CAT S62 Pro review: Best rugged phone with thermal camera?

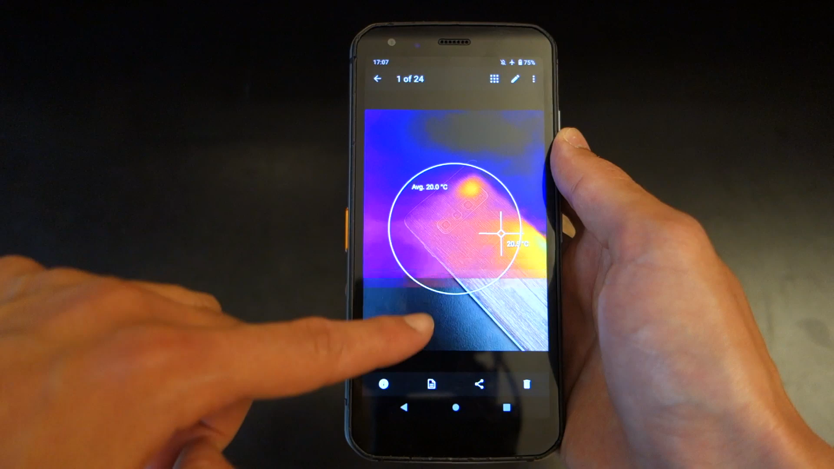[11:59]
Now, while you might be able to do this on your phone, you can't do that on your computer, as far as I'm aware, without this app.
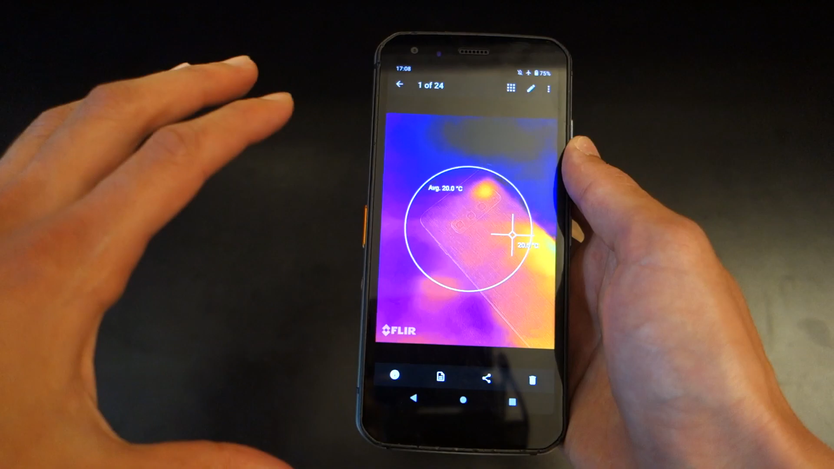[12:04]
So therefore, what you're going to have to do is go back to edit and then
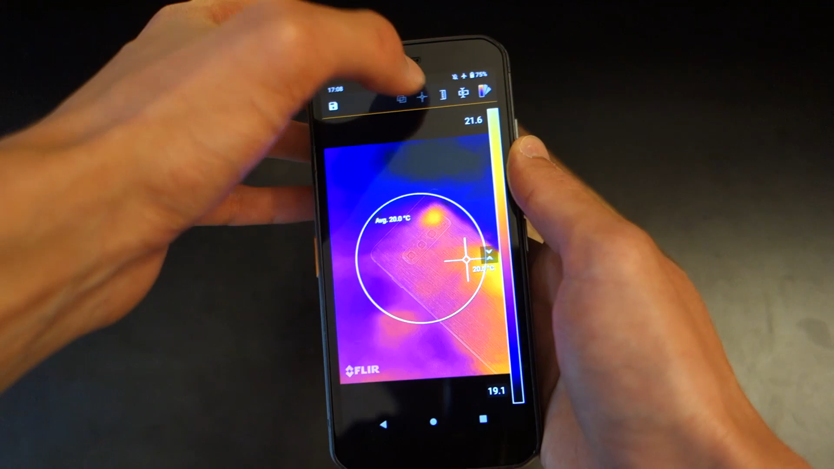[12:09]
let's say get rid of all these data points and then change the
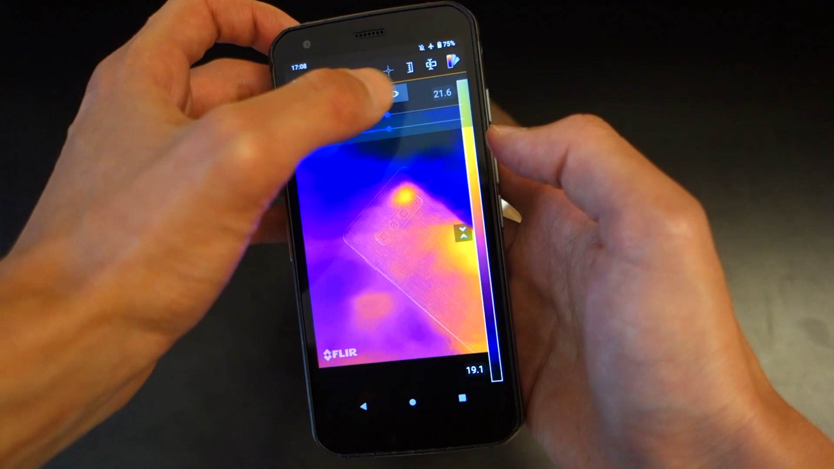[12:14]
blending and then press save and then share that image.
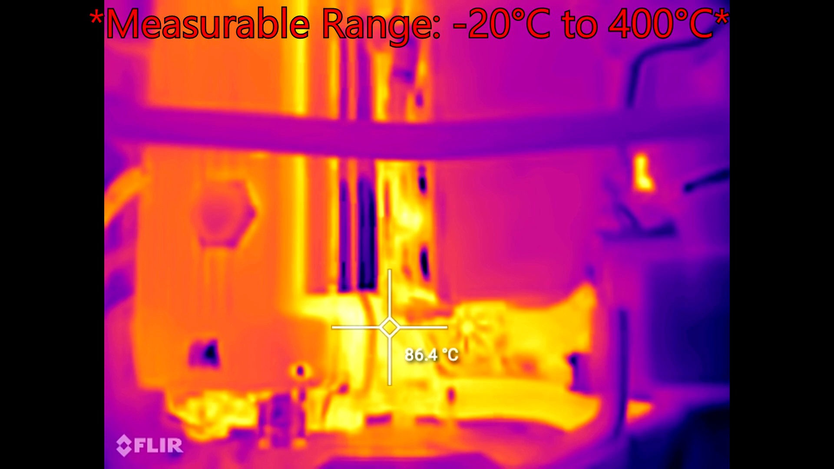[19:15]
On screen: spot 86.4°C
Now, I had just been on a drive. I came back with my BMW E46 M3.
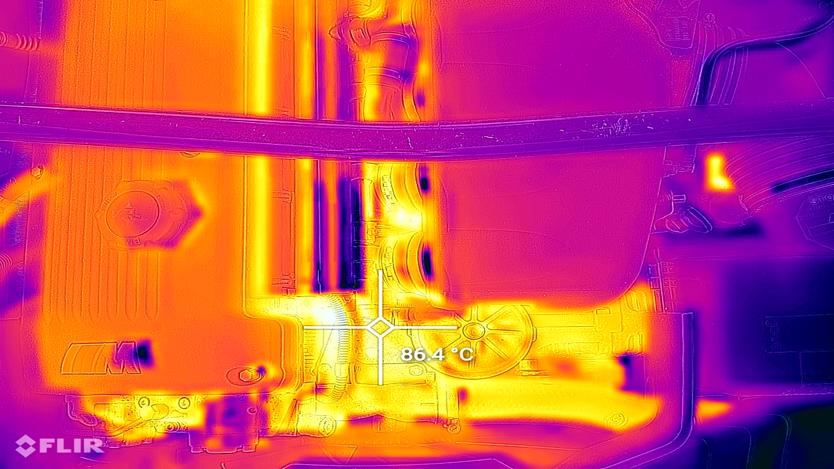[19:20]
On screen: spot 86.4°C
And I thought it'd be a great point to actually take some pictures of the car and see where the heat points are.
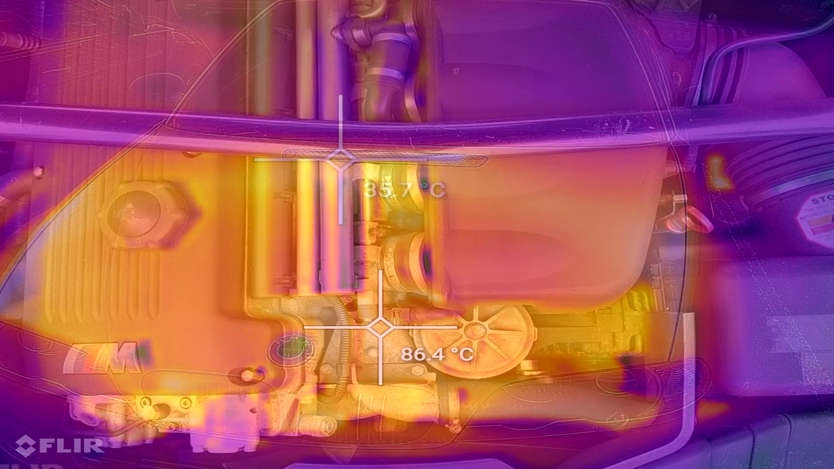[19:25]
From the engine to see if the engine bonnet, if the engine was kind of overheating in terms of the bonnet,
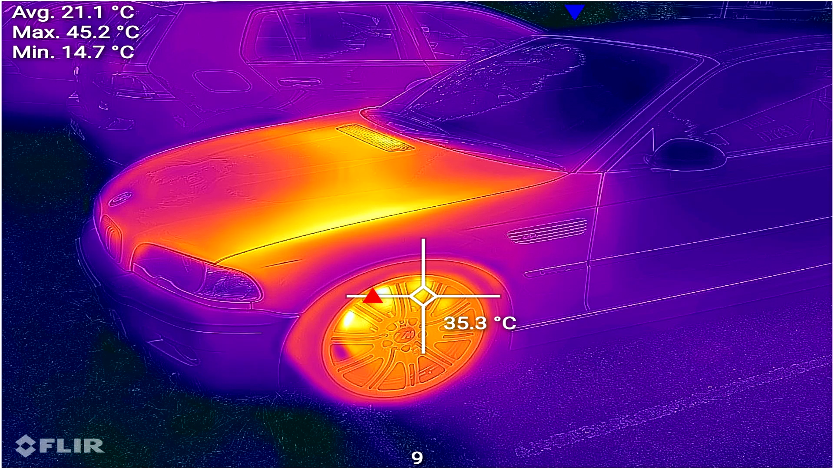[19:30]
which it shouldn't due to its kind of like thermal protector.
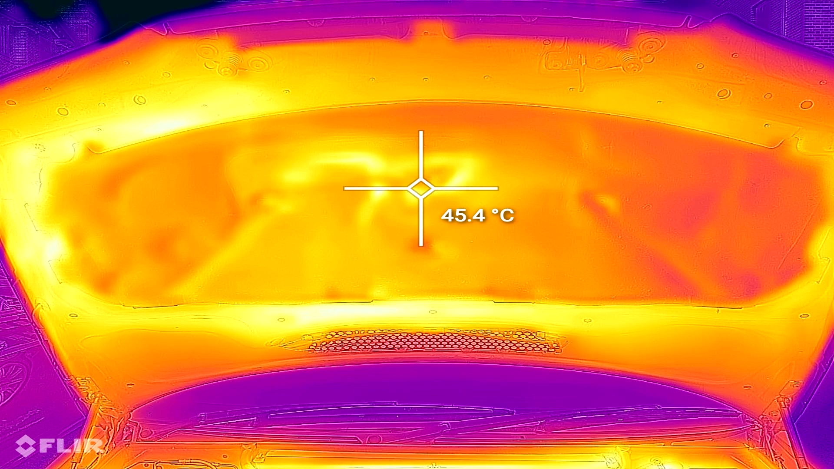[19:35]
On screen: spot 45.4°C
And even from the wheels and tires and even the brakes themselves. You'll be able to see a variety of different images right here.
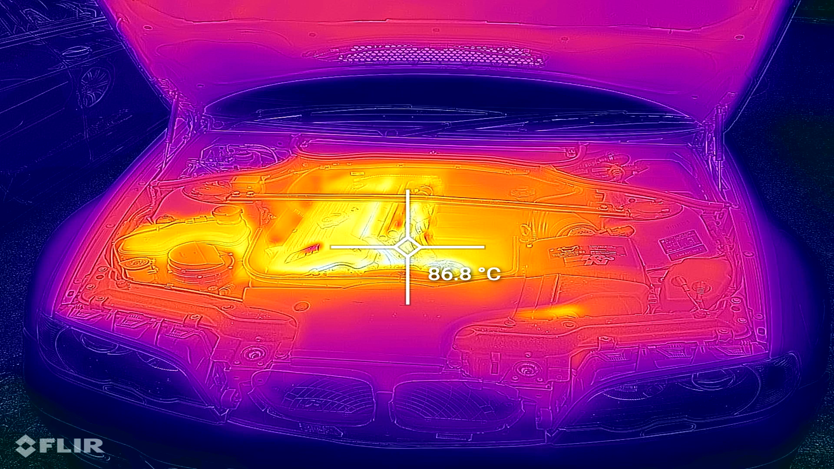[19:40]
On screen: spot 86.8°C
And what I love about it is the fact that it allows you to really analyze it.
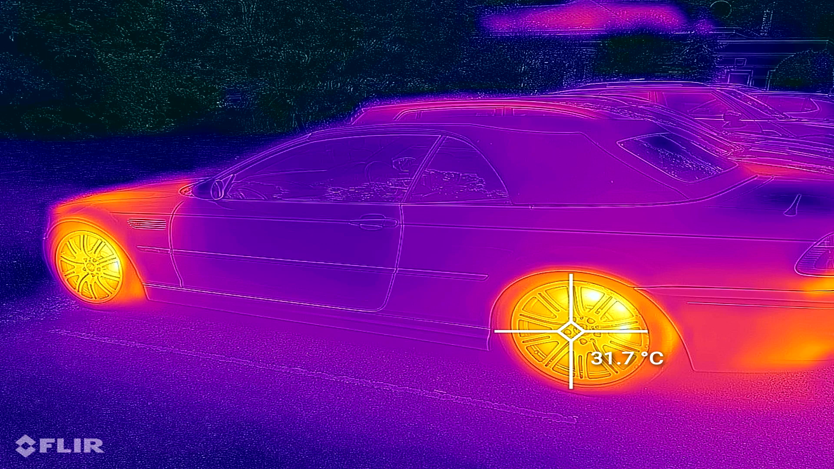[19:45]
On screen: spot 31.7°C
Now, for someone like myself who's into cars, I think it's a really cool thing because it allows you
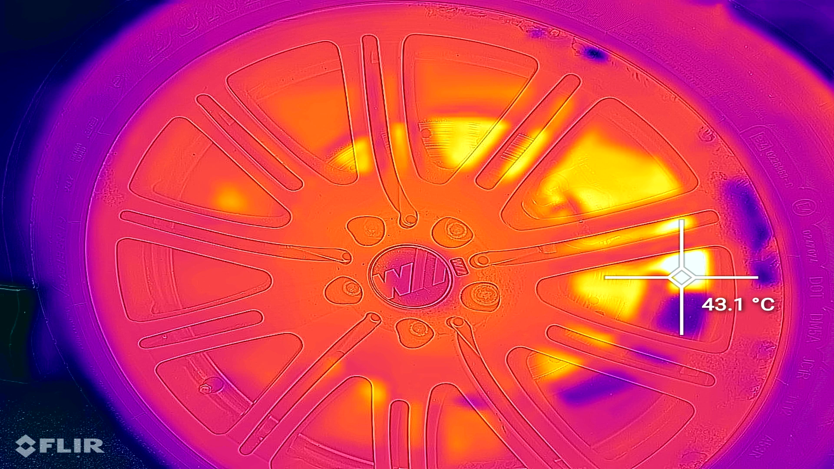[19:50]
On screen: spot 43.1°C
to look into cars and see where heat might be dissipating from.
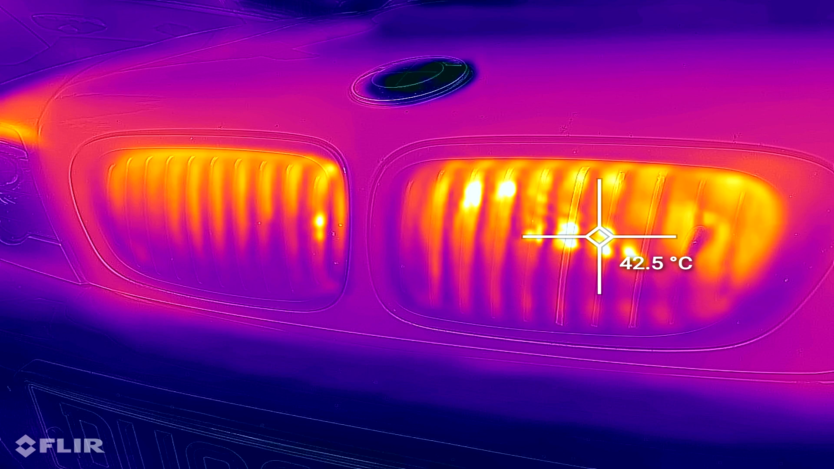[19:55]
On screen: spot 42.5°C
I never knew the center console infotainment screen actually is radiating 40 degrees centigrade of heat.
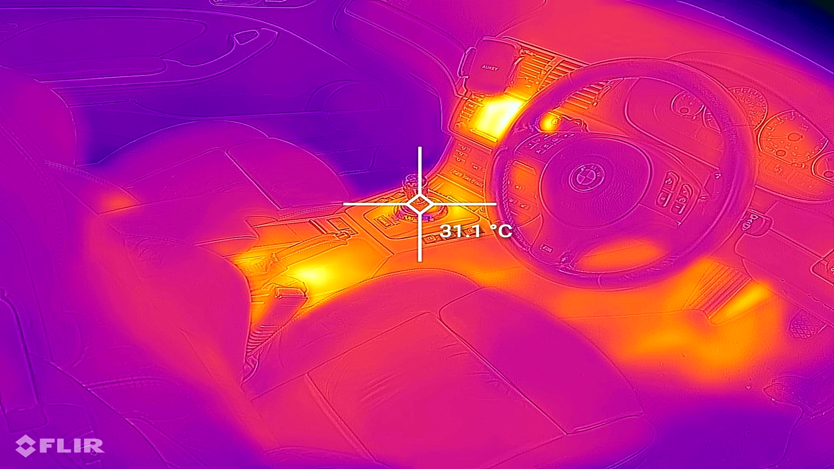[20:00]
On screen: spot 31.1°C
I really need to look into that because it's pretty much not functional on my car.